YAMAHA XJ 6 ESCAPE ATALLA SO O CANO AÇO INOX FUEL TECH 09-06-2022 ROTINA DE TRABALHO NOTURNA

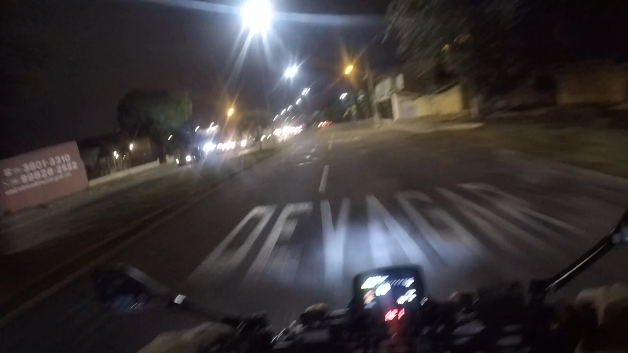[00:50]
Filmamos a nossa rotina. Agora, por exemplo, é indo para casa. Trânsito mais ou menos pesado, né?